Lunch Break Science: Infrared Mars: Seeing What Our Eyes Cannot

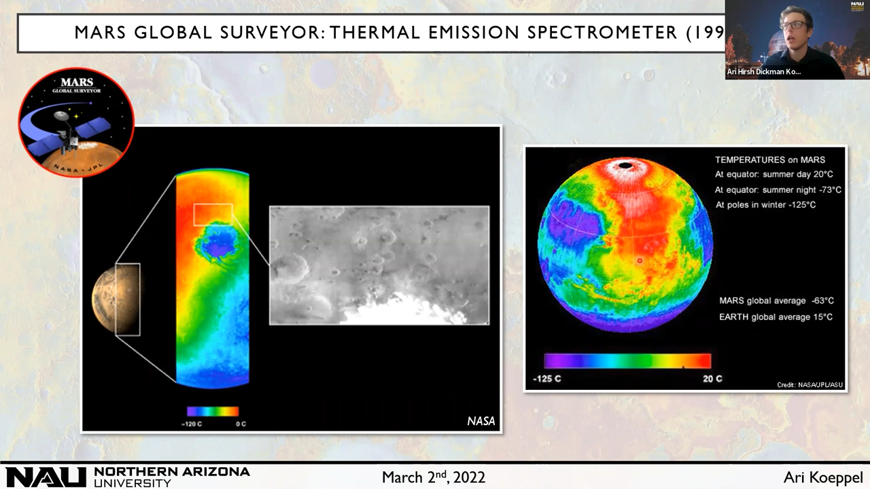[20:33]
while other parts remain quite alien and frigid.
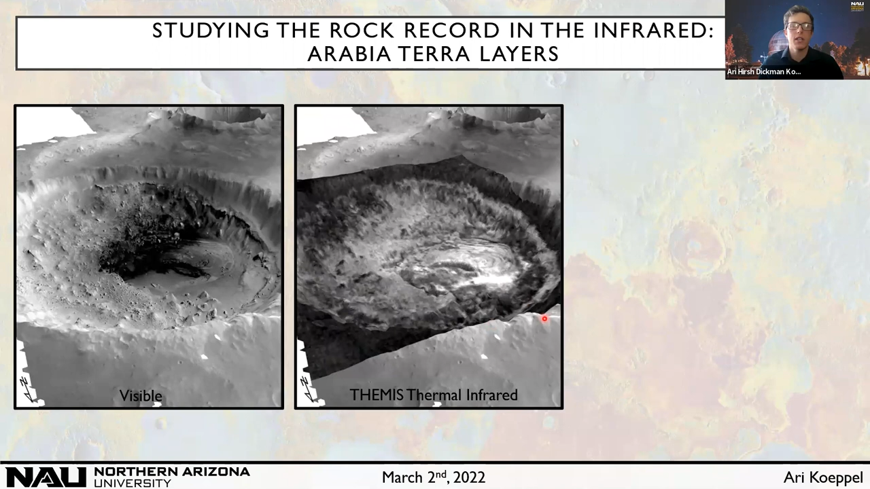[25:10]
And what we learn from studying the infrared imagery of this site is that many of these layers are pretty soft. They're soft maybe like a cookie, like a chocolate chip cookie. Now, we can add in another set of infrared images, this time not looking at temperature as much as composition. We can pick out some prominent minerals – olivine, clays, sulfates. What these basically tell us is that there was water present at some point. It doesn't tell us in what form, but it tells us that there was water.
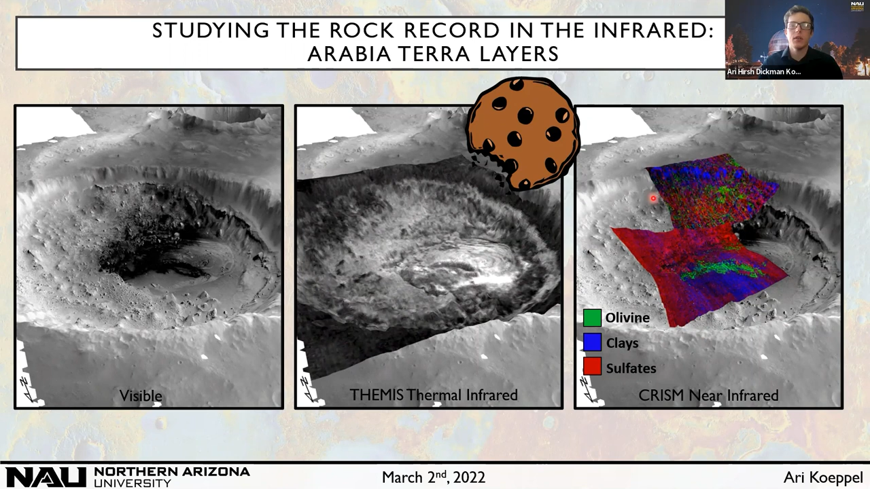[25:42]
And so, if you patch this evidence together, essentially what we're left with is two theories for how these deposits, which extend across much of Mars's surface, could have formed. Either through a combination of atmospheric dust intermixing with snow, just like ice is deposited in Greenland and in other glaciers on Earth's surface, or for a combination of ground water kind of seeping up into these craters,
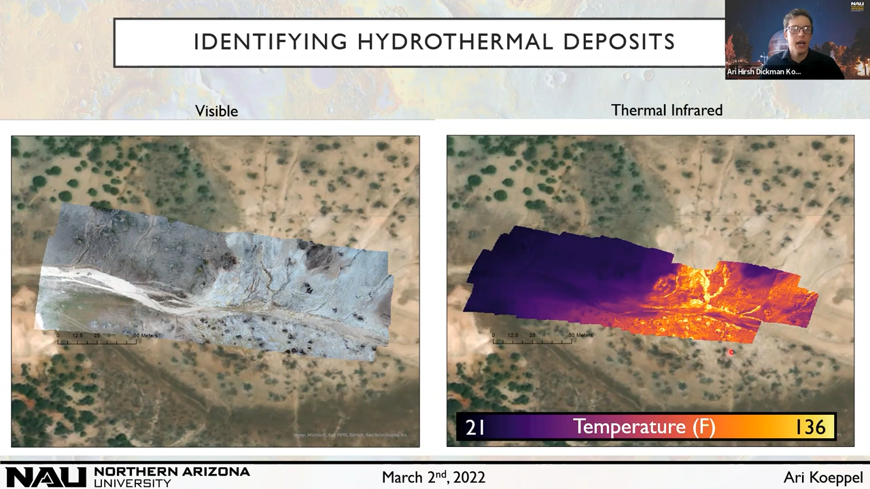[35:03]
On screen: scale top 136°F, scale bottom 21°F
And you can see in that same area, super hot temperatures, 136 degrees Fahrenheit emanating from these hot spring channels. And so we can also look for heat signatures of hot springs on Mars in a similar way. Another thing we're interested in is interpreting volcanic materials on Mars's surface.